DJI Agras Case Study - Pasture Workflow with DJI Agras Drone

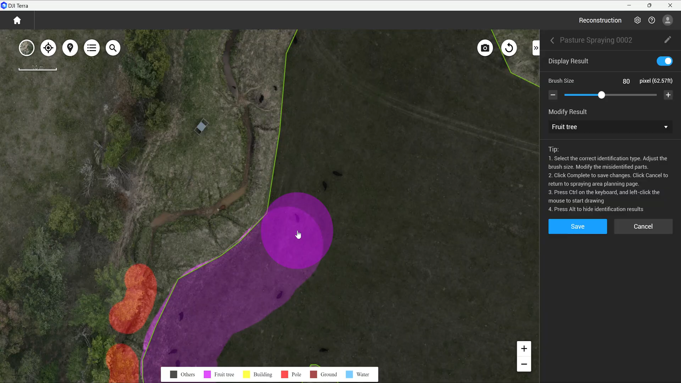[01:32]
We're able to reconstruct those images into one large orthomosaic then has all that metadata imprinted all over it and then push them seamlessly to the Agris cloud. So for us it's a full service solution.
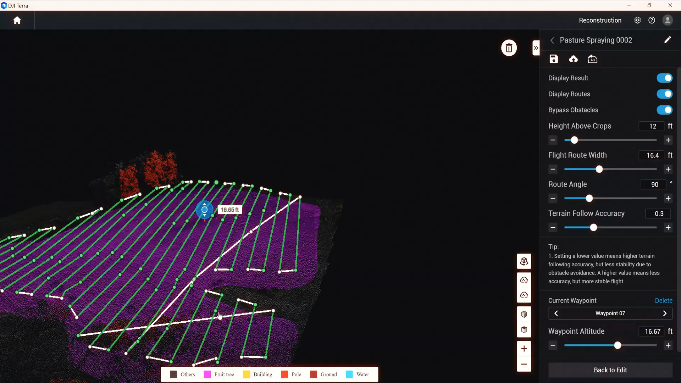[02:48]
So we're going to go in there one time with a with RTH height set that's suitable.